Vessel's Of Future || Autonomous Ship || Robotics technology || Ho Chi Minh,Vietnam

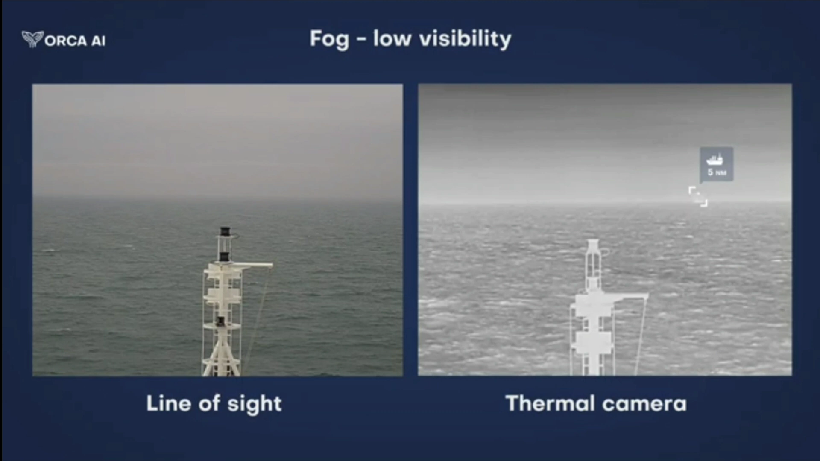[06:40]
And here you can see the difference between line of sight and thermal camera.
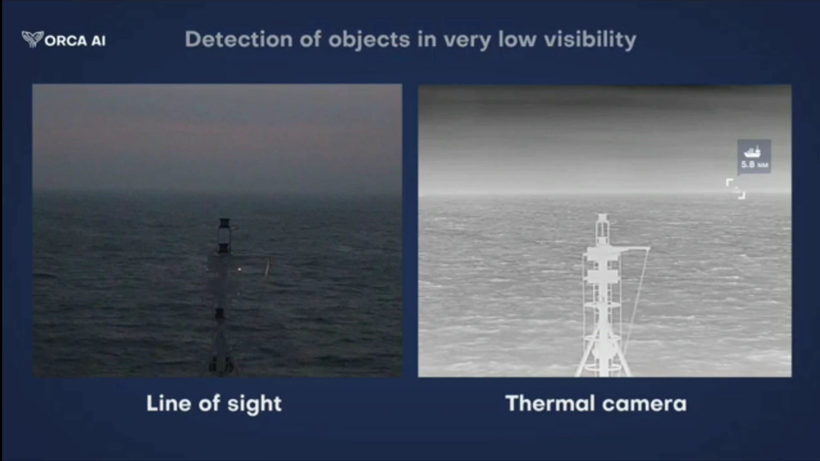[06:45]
So here you can see the difference.